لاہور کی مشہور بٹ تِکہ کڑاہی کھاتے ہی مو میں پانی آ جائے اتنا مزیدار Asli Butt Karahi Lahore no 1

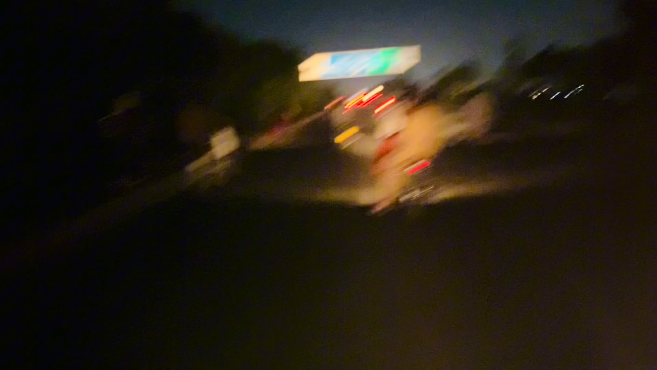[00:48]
सामने रोड पे अंधेरा भी है और चलती बाइक से व्लॉग स्टार्ट किया है।